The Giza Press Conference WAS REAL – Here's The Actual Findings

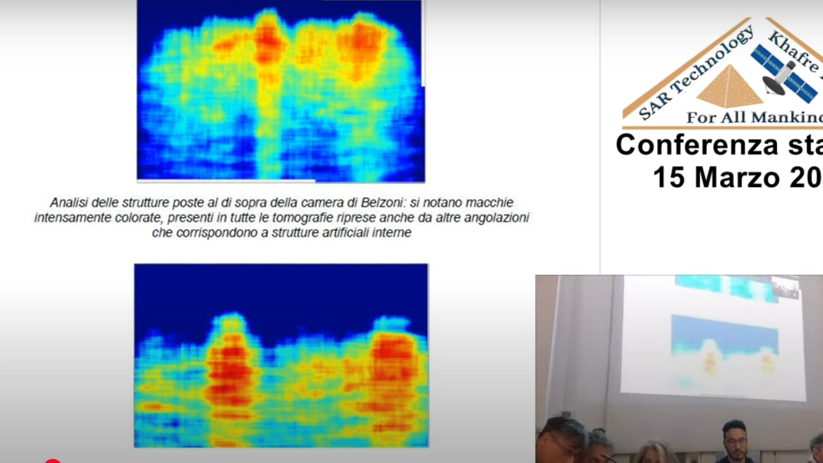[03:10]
Their technique involves examining radio waves to metaphorically hear the echoes returning from underground structures.